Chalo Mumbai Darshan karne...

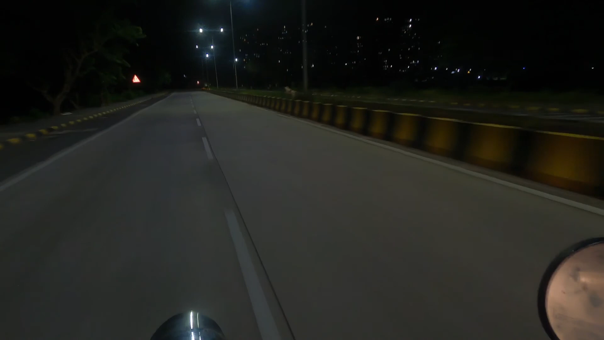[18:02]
मैं इमेज आप लोग इमेजिन नहीं कर सकते। मैं बस इतना बोल सकता हूँ कि ये जो आँखों से जो दिख रहा है ना व्यू, हो सकता है पहले और भी कहीं ऐसा व्यू हो, बट मेरे घर के बाजू में ही है ये, बहुत सही लगता है यहाँ से देखने के लिए सीधे।